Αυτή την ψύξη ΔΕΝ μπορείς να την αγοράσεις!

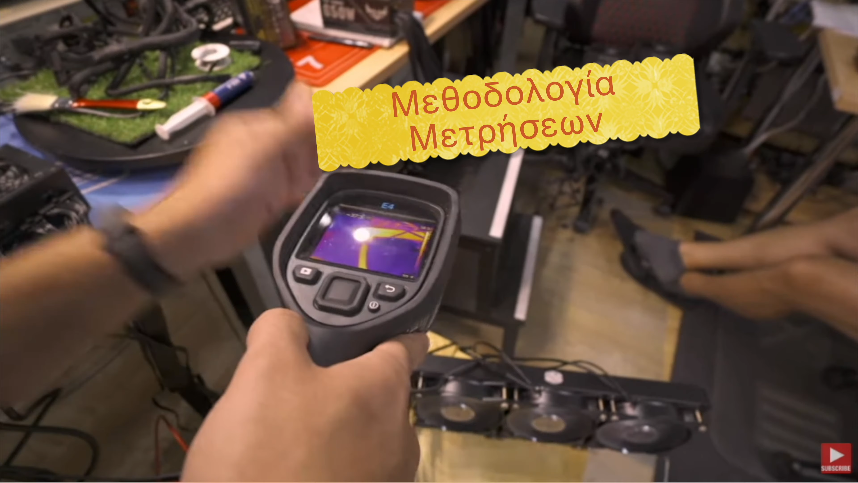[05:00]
Από ένα βάτος 500 Φουλ αυτοματοποιημένα όλα Παίρνω μόνο τις ΔΕΛΤΑ διαφορές Με
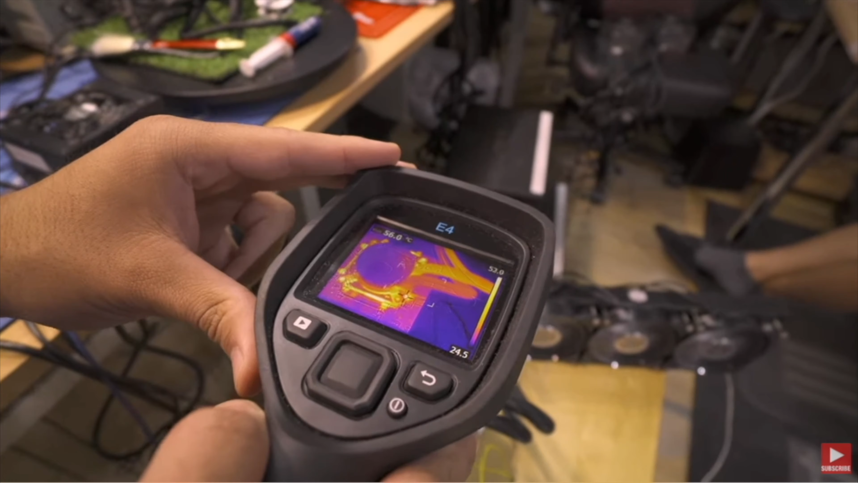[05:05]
φουλ Τους ανεμιστήρες σε φουλ ταχύτητα Στα 400 και 500 βάτ Θα πάνε πολύ καλά οι ψήκρες Όπως βλέπετε